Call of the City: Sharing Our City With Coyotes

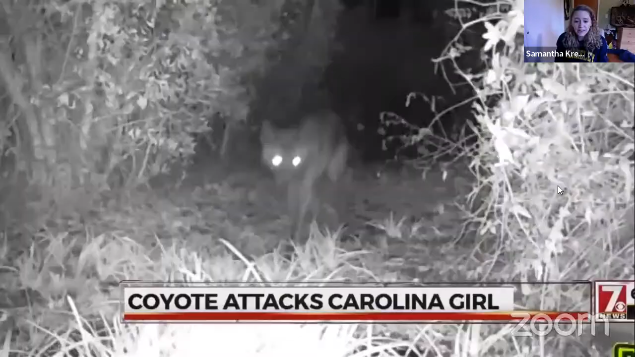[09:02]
coyote attacks Carolina girl. And while all these things do happen, they are actually relatively rare. And coyotes can actually have really beneficial effects for us and the ecosystems that we live in.
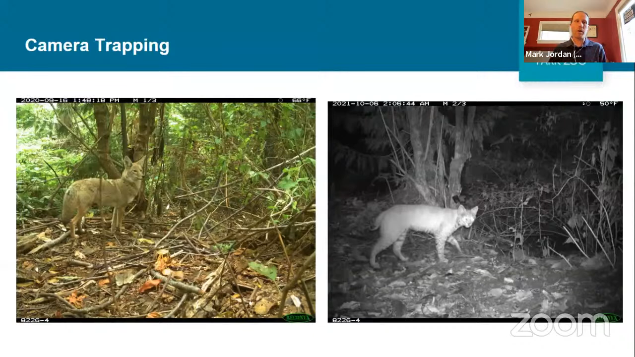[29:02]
So we set out cameras in the woods, they're automatically triggered by movement. So anytime any of these species walks by one of our cameras that are set in parks all the way from Seattle out to the foothills of the Cascades, we get photos of them and can document that they're in that area. Here you see a map of all of the sites where we have set cameras out.
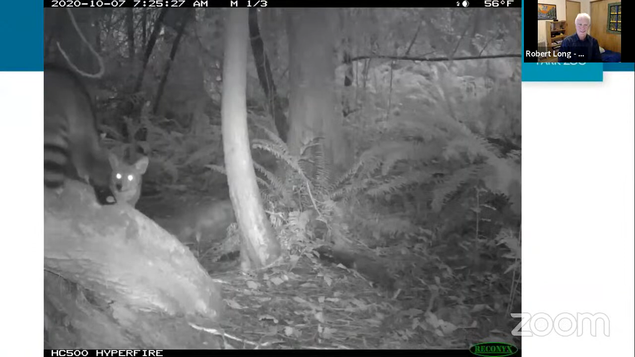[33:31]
And then this is an image we got, a series of images actually of an interaction between a coyote and a raccoon at one of our camera stations. And it'll be interesting to see what comes out of Sam's research, but our understanding is that coyotes don't typically target raccoons, but they do interact, of course. And from everything we can tell from these images, the raccoon made it away safely. So when you take all those images together and you start to look at patterns in the data, it gets really interesting.